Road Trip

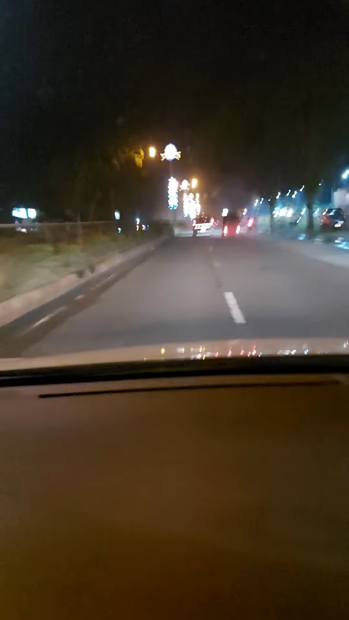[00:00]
sugar mo ha. Dapat na ni sugar. Okay. Kaya na lang. Hello guys, nami karon din ni sa Mako. Nakita ninyo ang area din ni sa ilahang Christmas light. Sa ilahang street light nila. Unique kayo. Clap.
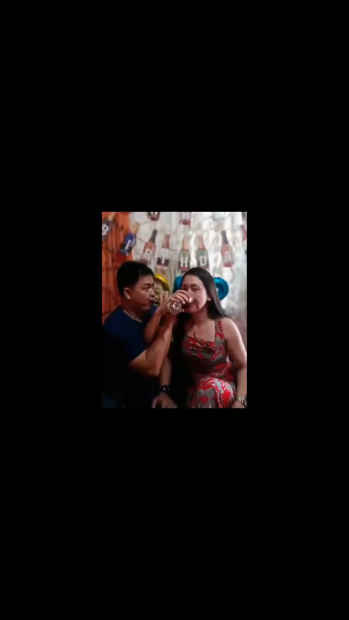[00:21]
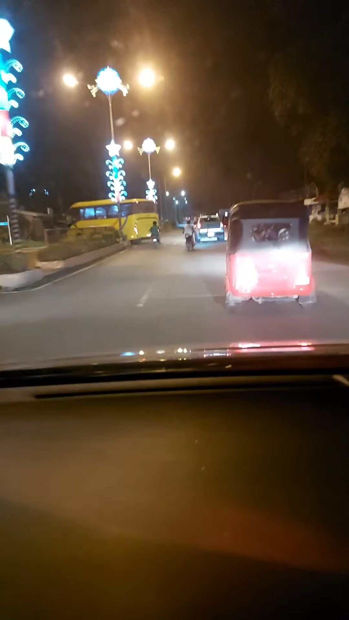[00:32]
Nami karon paingon mi karon og mati karon nami sa Mako banda ang area ang katabi na ko akong Prince Charming. Charming Prince. Ani karon nagsunod mi dito sa among leader Prince Carl.